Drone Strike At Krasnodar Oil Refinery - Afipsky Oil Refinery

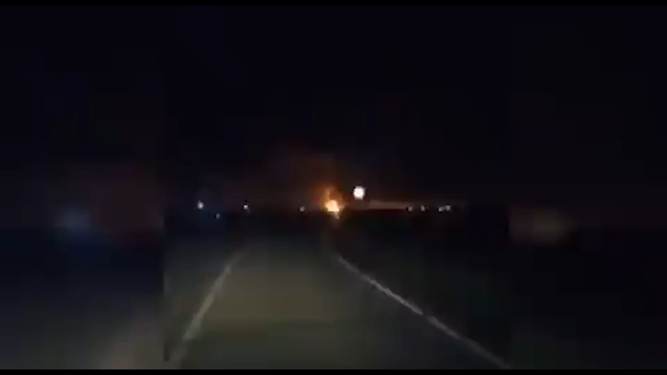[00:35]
and as you can see in these videos, the drone clearly hit its target and caused a pretty substantial blaze.